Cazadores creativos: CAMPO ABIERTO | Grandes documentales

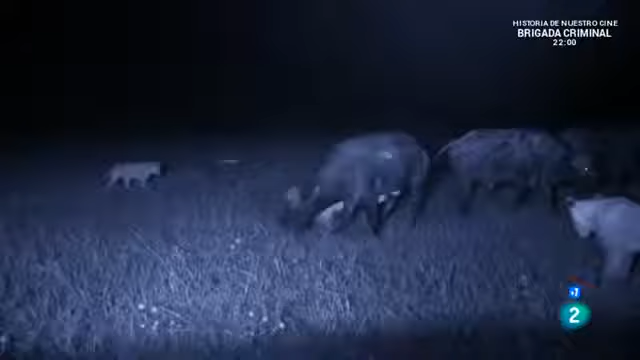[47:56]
Pero el objetivo consigue liberarse. Este macho es demasiado para los leones.
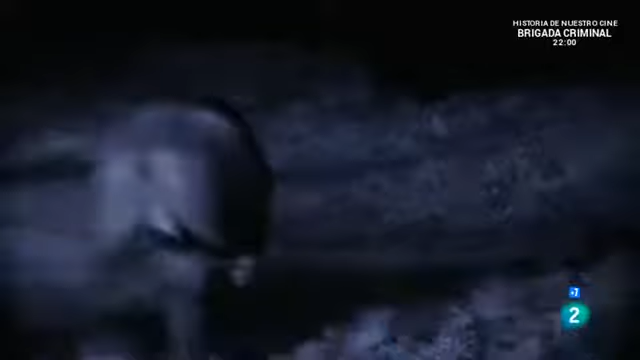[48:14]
El macho de la manada decide probar.
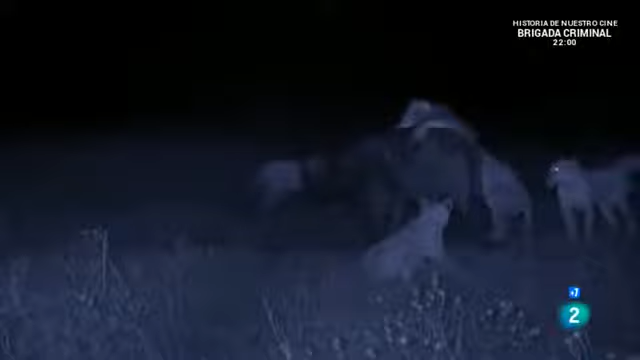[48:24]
El búfalo no cede ni siquiera bajo el peso de cuatro leones.
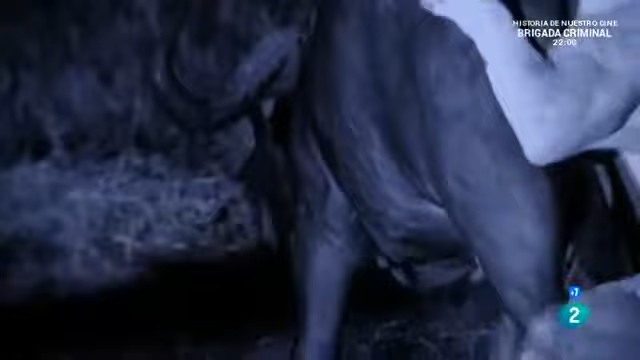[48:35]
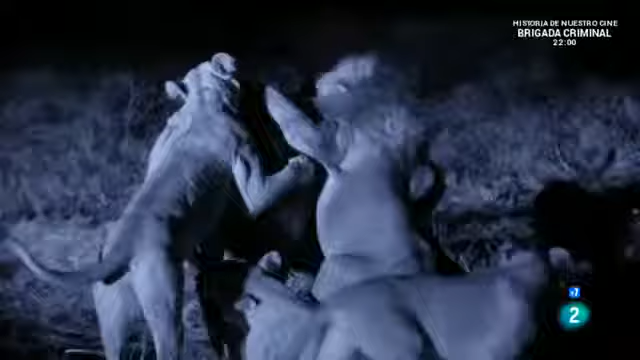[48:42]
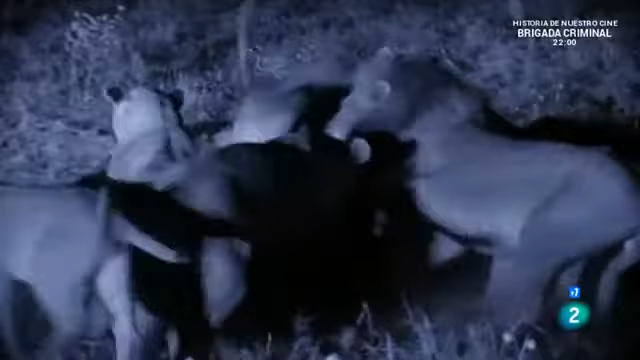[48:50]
La épica batalla de 2 horas toca a su fin. Puede que el macho no sea el mejor cazador y el más protector, pero su fuerza siempre resulta muy útil.
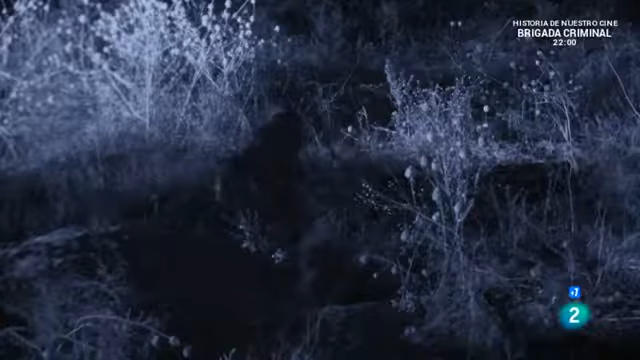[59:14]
La liebre de los matorrales que vive en esta madriguera no tardará en salir en busca de su forraje nocturno.
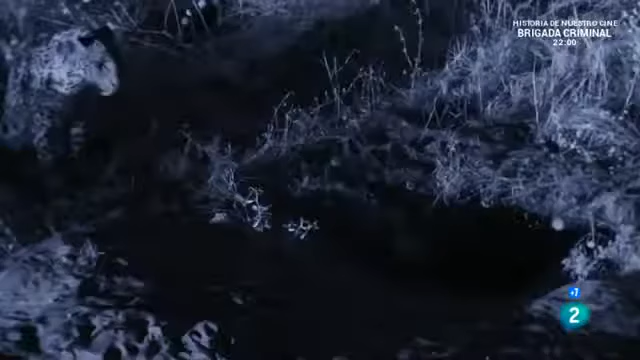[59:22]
Y Nikita se aposta justo delante de su puerta.
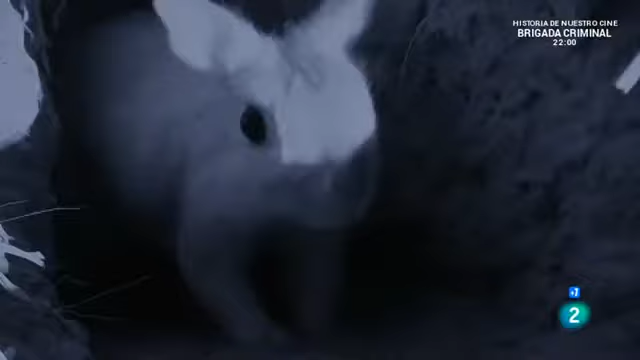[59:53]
En una fracción de segundo, todo ha terminado.
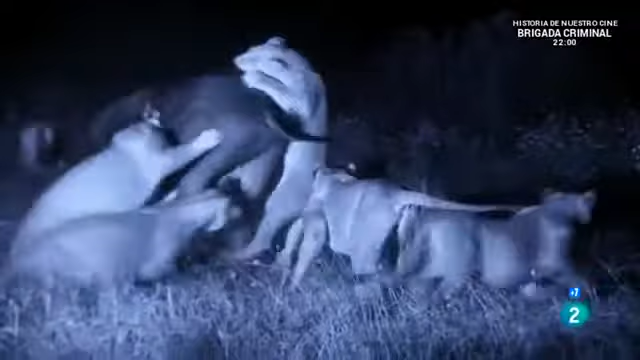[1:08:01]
Los cachorros ponen en práctica lo aprendido. Aprovechar la ocasión para poner a punto sus técnicas de caza.